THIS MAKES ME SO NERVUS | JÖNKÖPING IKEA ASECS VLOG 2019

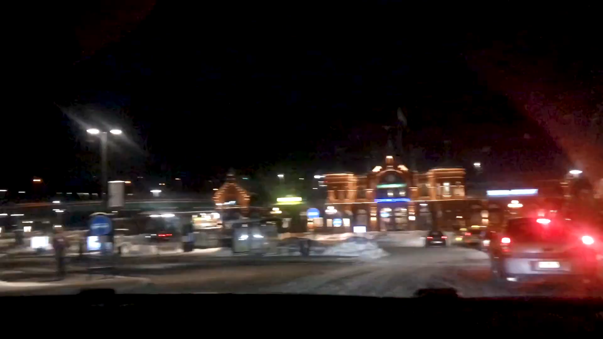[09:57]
now we're back in borås and we just parked the car so it's really dark